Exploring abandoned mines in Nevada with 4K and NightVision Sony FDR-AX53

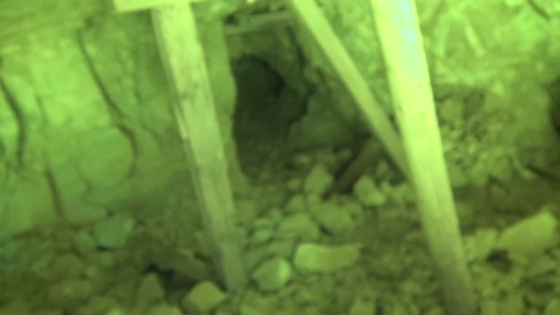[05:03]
Oh, yeah Night vision works pretty good in here It's not very far back in yet See any snakes in there? Man, my battery's dying It's flashing Okay, Omar Next time you're in Nevada You're doing an overnight here With loud bass to see if the roof caves in Yeah
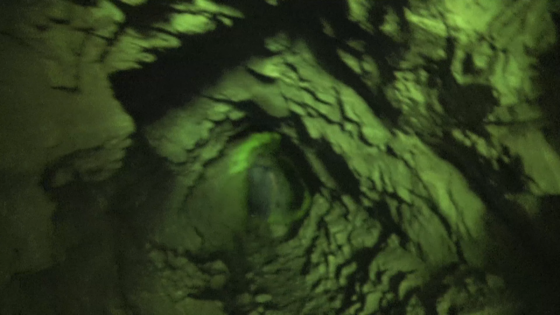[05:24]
Let's go around the corner here This is fucking creepy We got some shiny stuff on the ground
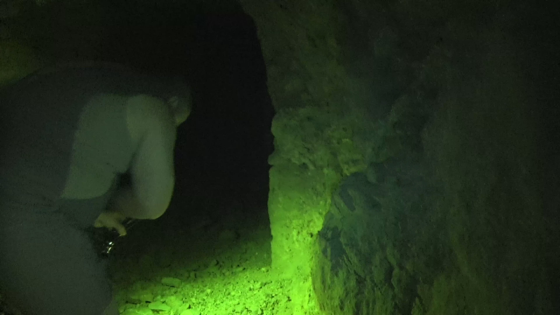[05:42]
Some type of Ooh, gemstone That's different type of quartz It's clear Yeah, I can see all the spots shining Whatever this is It's probably what they're in here after Because you can see the See through it's not just a normal white quartz It's all on this rock Oh, yeah Oh, there it is It's a giant geode This whole, this whole part is a geode
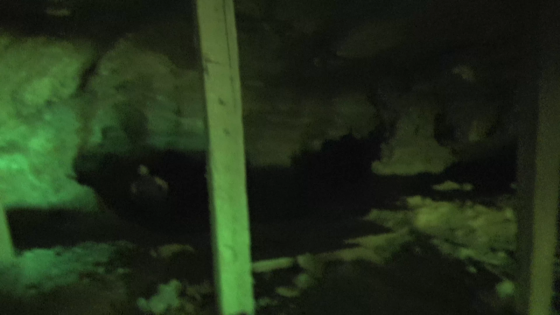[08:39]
Yeah, well, digging down would be fairly decent But then, you have to make sure your buddy is going to pull you back up You don't want to be the little man in a donut bowl Man, I can't even see Turn the light back on, there you go Yeah, I hope that wasn't a big old hole right there Uh, not really There's a big one down here
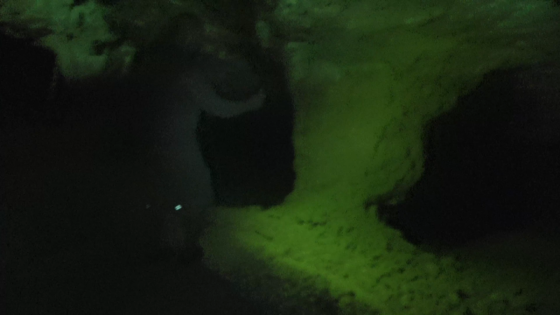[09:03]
So, I'm assuming these tunnels off to the right Go down to the second or third floor Because that definitely goes down To the second or third floor